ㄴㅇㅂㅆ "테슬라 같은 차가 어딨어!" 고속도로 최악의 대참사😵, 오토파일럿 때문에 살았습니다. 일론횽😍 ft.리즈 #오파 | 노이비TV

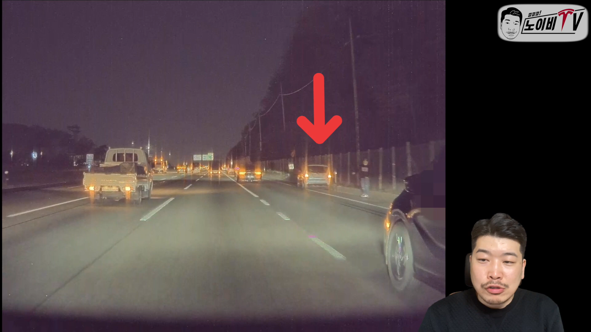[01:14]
그러던 중 저의 우측 우측 옆에 옆에 차선 여기서 좁은 구간이었다고 생각이 듭니다만 이곳은 가변 갓길구간이라 혼잡할 때는 맨 마지막 차선이 통행이 가능하게 되고 평상시에는 갓길로 운영되는 그런 구간인데요. 현재는 통행이 가능할 때였고요. 그래서 비상정차한 차량이 저렇게밖에 설 수가 없었다고 생각이 듭니다. 그곳에 차선을 살짝 물고 비상정차를 한 차를 제가 발견했습니다. 운전 당시에 인지를 했어요.
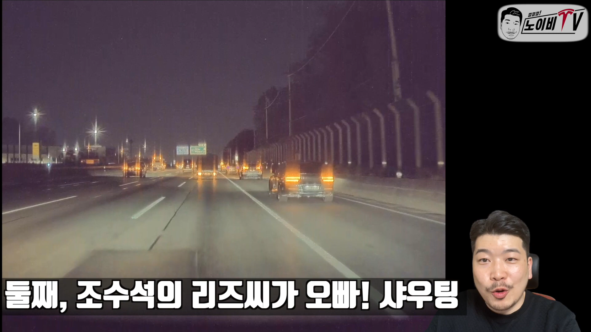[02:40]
이렇게 했고 셋째 그때서야 옆 차가 굉장히 가깝게 측면을 밀어붙인다는 것을 깨달았습니다. 그리고 핸들을 조향하려고 했지만 저는 조향을 하지 못했습니다. 왜냐면 저의 테슬라 모델 3 퍼포먼스가 이미 회피를 했기 때문입니다. 왼쪽으로 굉장히 투박하게 그 가깬 핸들을 꺾았죠. 근데 그 다음입니다. 왼쪽으로 꺾자 바로 트럭이 있었죠.